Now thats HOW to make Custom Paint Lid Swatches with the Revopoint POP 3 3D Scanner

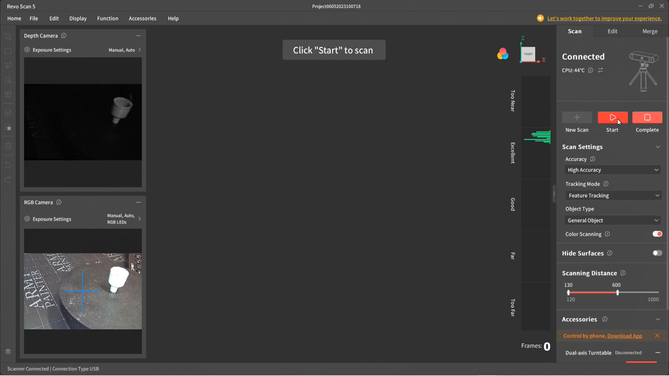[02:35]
And one problem it does seem to have is shade, shadows.
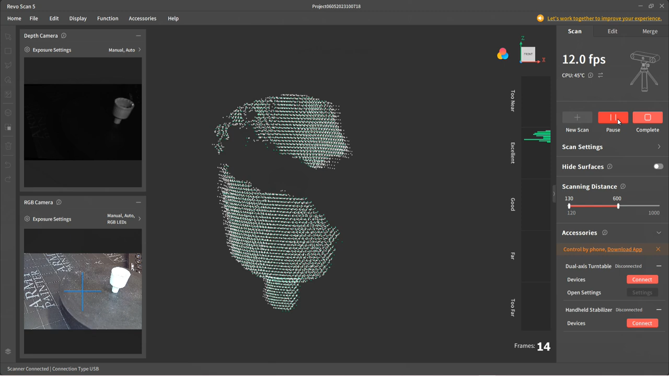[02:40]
I have watched a few videos on how to use one of these, and the main thing everyone says is, it doesn't scan black. So there's obviously shadows caused inside the other lid, and that's why there's a large area that, yeah, it purely isn't scanning. So I tried and tried and tried, a variety of things,
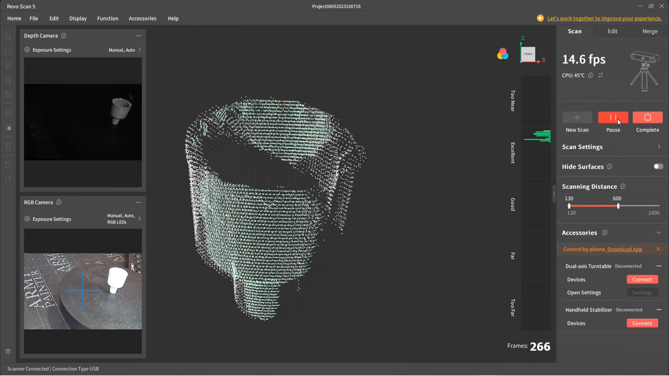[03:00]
moving the camera, different positions, getting it further higher above it, below it, but none of them seemed to work.